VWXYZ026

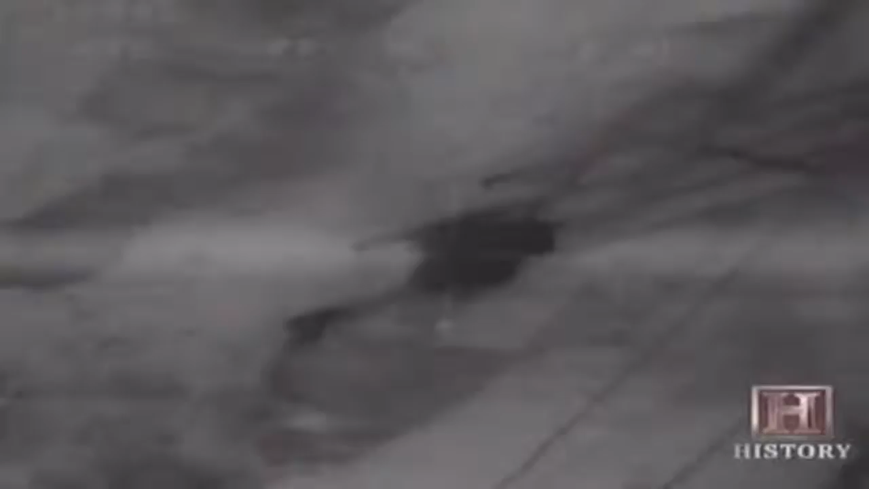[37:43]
And, oh yeah. Secondaries. Big time secondaries.
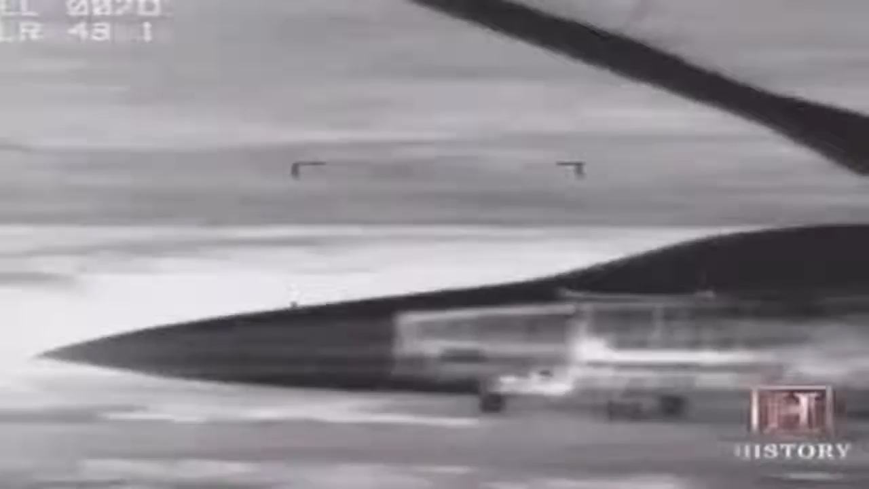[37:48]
Smart bombs are guided to their targets via a laser beam from the attacking aircraft.
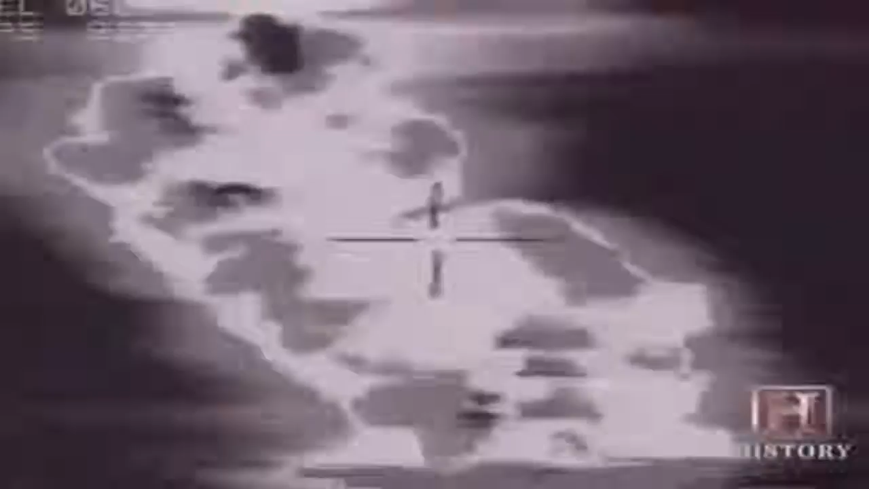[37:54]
Correcting its trajectory as it falls,
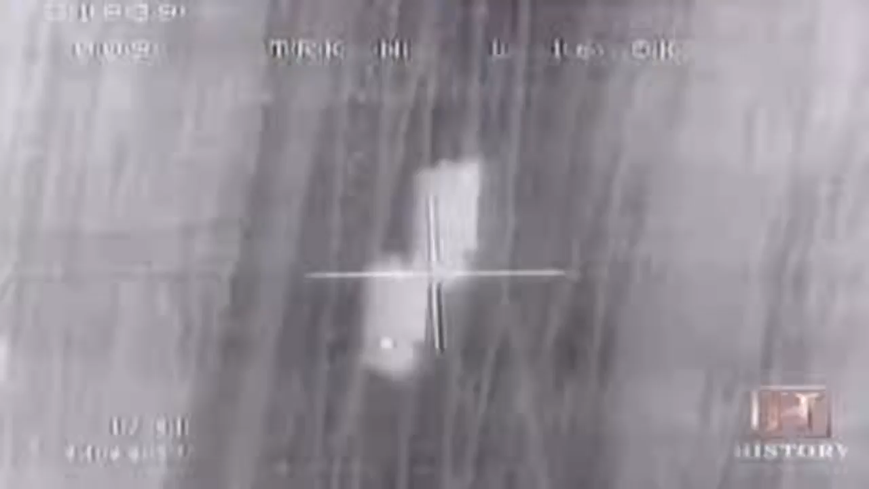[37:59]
it is able to home into within a few feet of its designated point of impact.